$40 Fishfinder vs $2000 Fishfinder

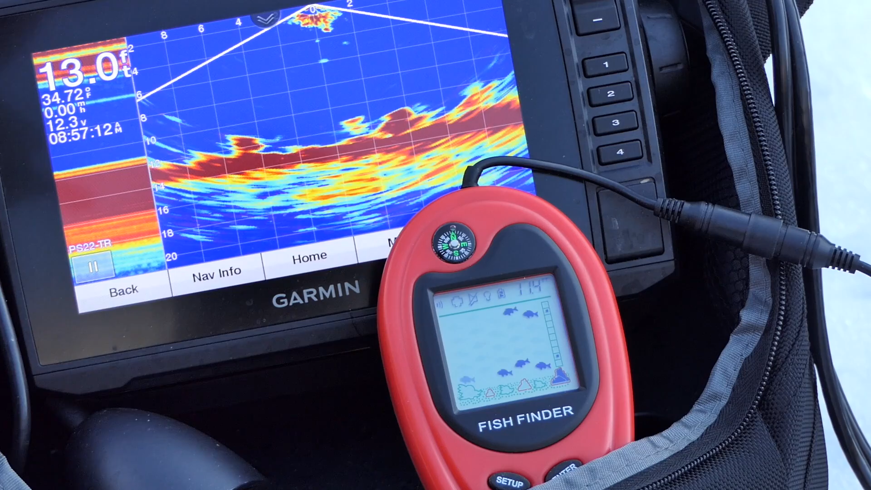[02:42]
On screen: depth 13.0 ft
The main thing that I wanted to see first of all was just depth accuracy. So the holes here are adjacent to each other. It's reading between 9.8 and 11 feet kind of flip-flopping back in there which is you know fairly close. I'm getting 13 feet on the panoptics which is about right for the straight below. There's bottom of these boulders.
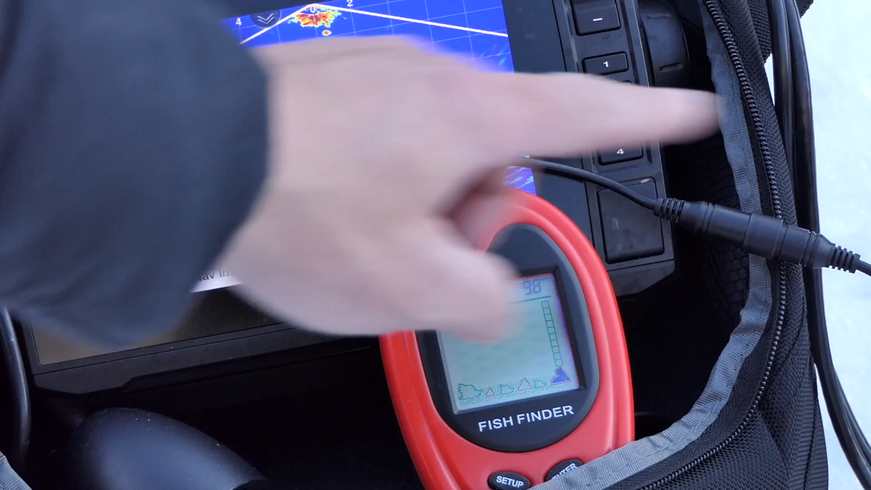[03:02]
There's some boulders just off to the right which it might be that this fish finder is hitting the top of those which are just a little bit more than 10 feet. So it's it's pretty accurate on the depth reading which is you know a really good advantage to have to know exactly what depth you're fishing. The other thing that it shows is you'll see it has these different indications it has a large boulder small boulder or medium boulder and small boulder and then it has weeds large medium small
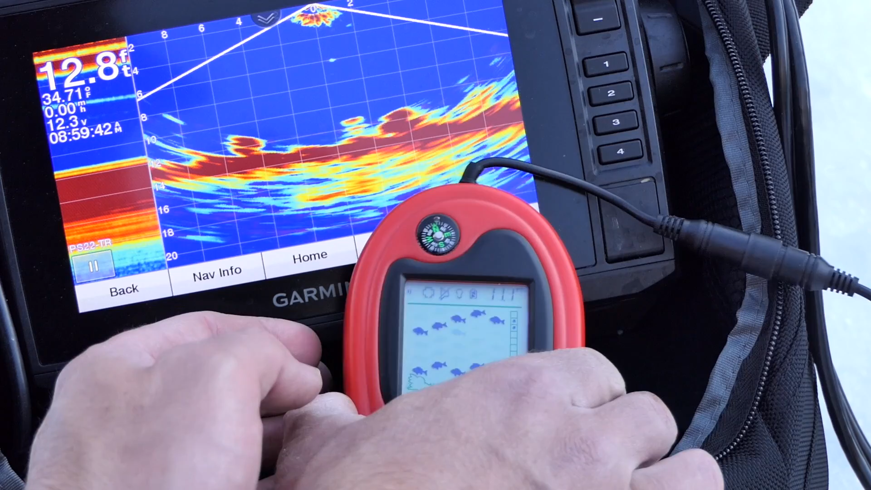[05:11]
On screen: depth 12.8 ft
oops by hitting the enter button so I'm going to go to low and see what happened I'm going to put it two and I'm still just getting tons and tons of false positives so I don't have
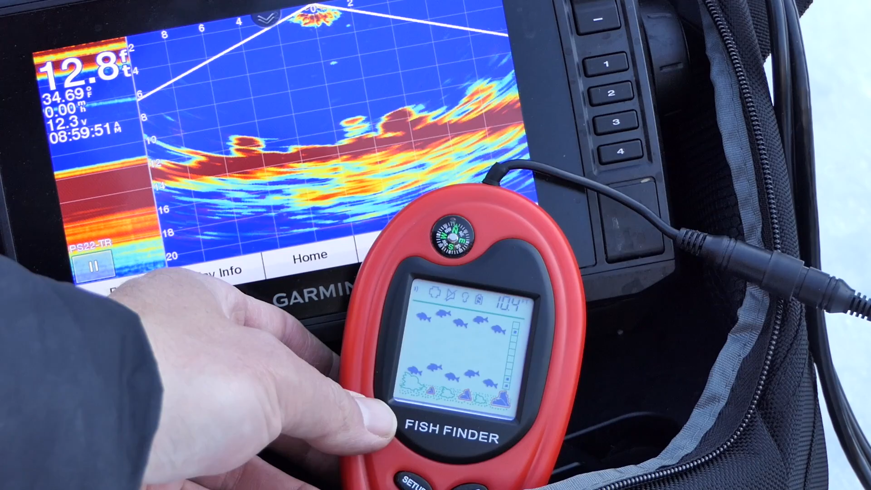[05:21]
a lot of faith that this is actually going to accurately mark fish locations but we'll give it a shot here for a little bit maybe I'll turn it down on the sensitivity
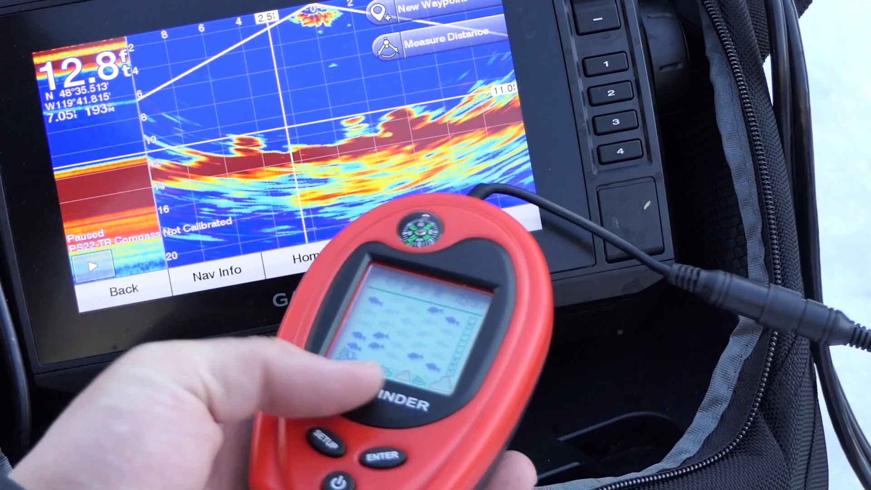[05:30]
On screen: depth 12.8 ft
again to one I'm also not certain how much the return from the panoptics is going to mess with this thing
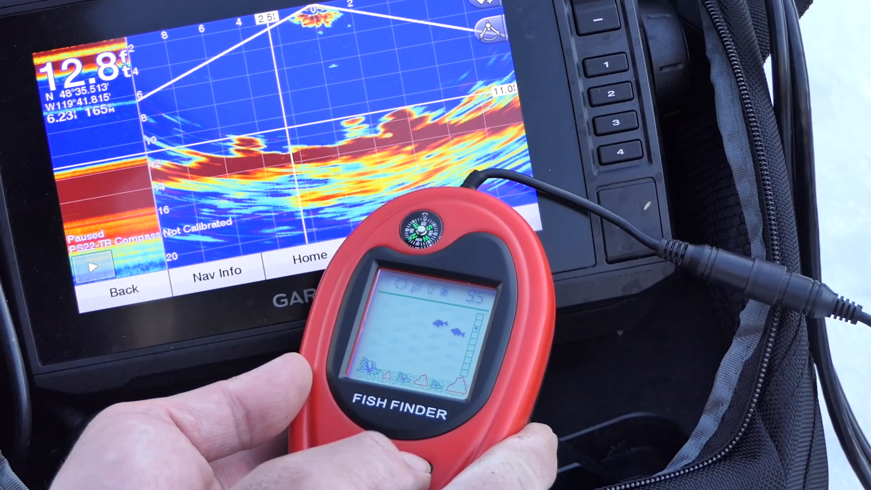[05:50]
so I'll put that on low and let's see what happens it's got a rocky bottom return right there and you can see a little boulder highlighted right there so it's picking up those rocks again the lean seems to be okay the bottom structure thing actually seems to work to surprise me but
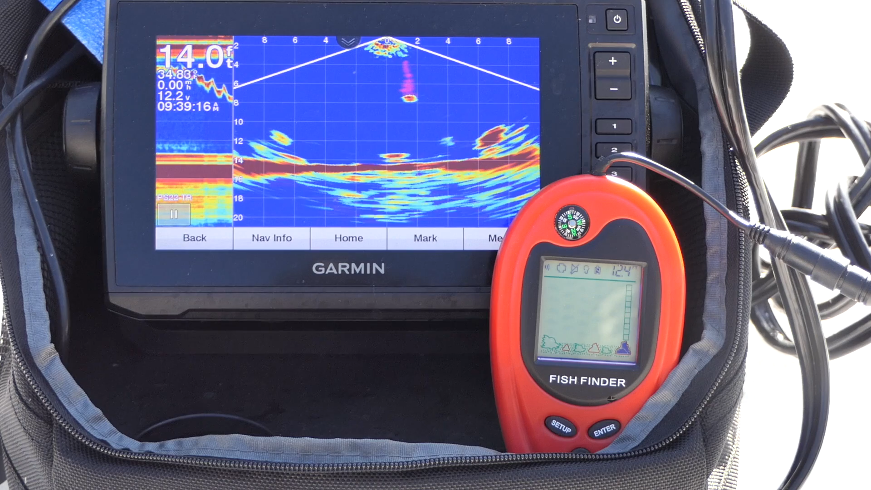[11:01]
wow well i'm impressed it actually picked up those fish it's not giving a whole lot of false positives so fairly accurate at least that marking those fish that were shallow right underneath the transducer let's pick up and move
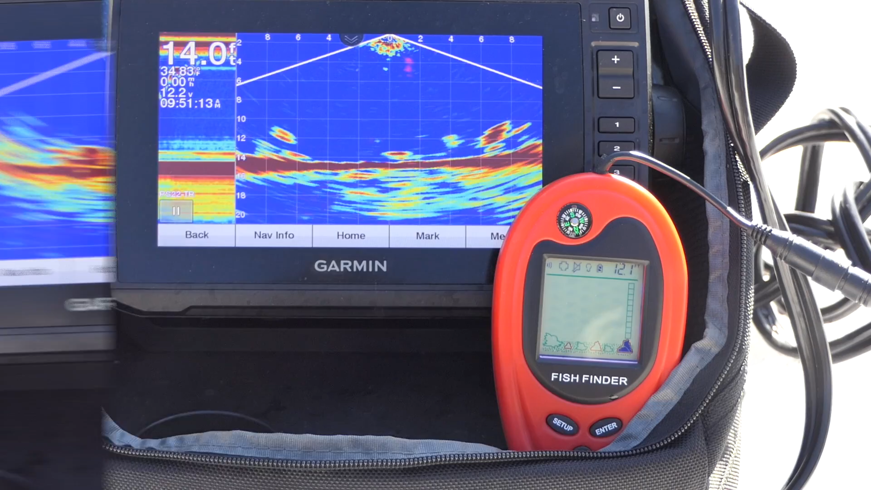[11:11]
that's definitely picking up this is a really weedy part of the lake
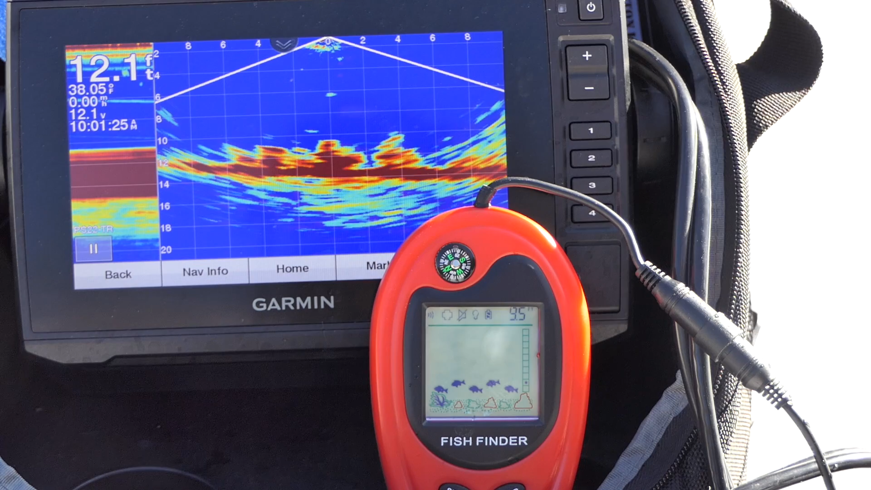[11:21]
you can see all those weed marks on the bottom on the panoptics and uh it's definitely reading weedy on the fish finder so here you see the weed mark and then those are all weeds on the bottom it does a pretty good job on structure the depth it tends to read a little bit shallower than my panoptics and i think that's partly to do the transducer height but i
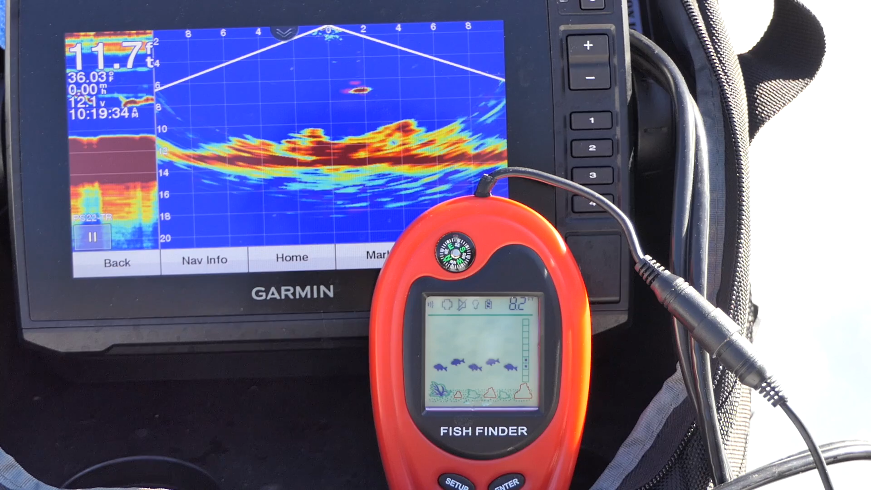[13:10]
and he's marking it it was marking it right there where it should have been still there it's still marking it